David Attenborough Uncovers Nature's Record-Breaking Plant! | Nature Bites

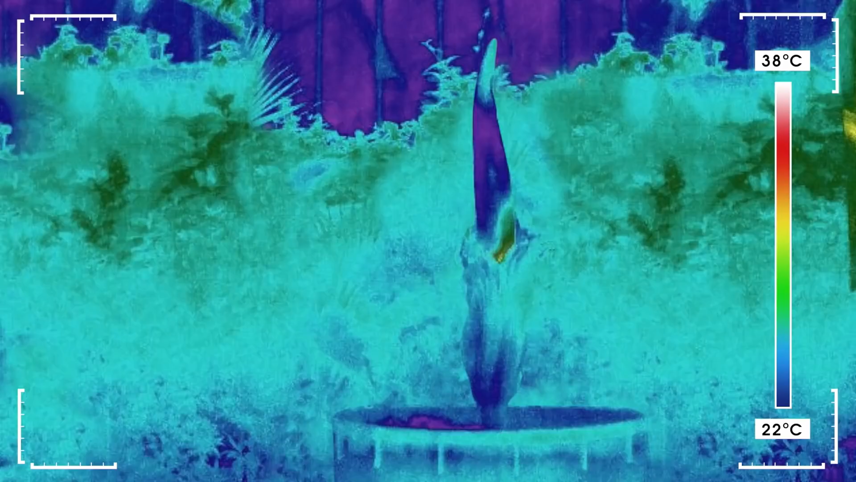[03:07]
On screen: scale top 38°C, scale bottom 22°C
This remarkable device reveals something astonishing.
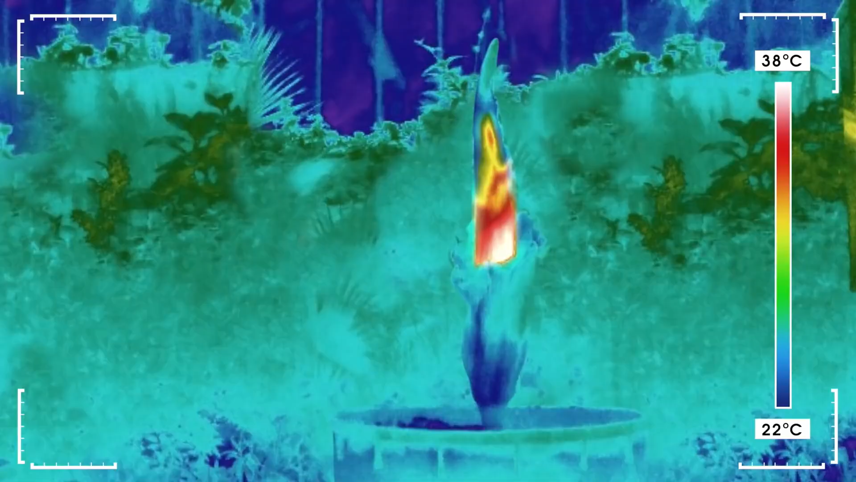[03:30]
On screen: scale top 38°C, scale bottom 22°C
It's heating up. At its hottest, the spire can reach 37 degrees centigrade, the same temperature as the body of a mammal.